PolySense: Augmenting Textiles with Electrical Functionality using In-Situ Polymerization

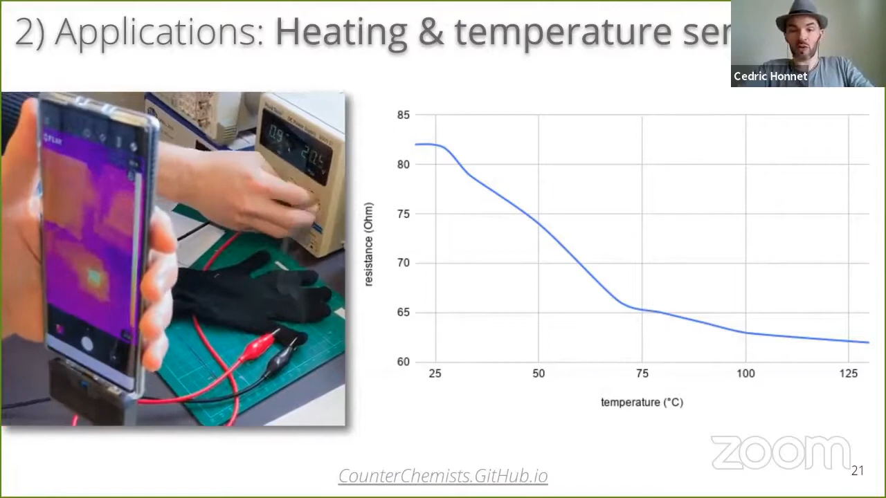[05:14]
So we might also characterize the resistance variation as a function of temperature. And we observed that heating can be safely controlled with a feedback loop, thanks to the co-located sensing and actuated possibility.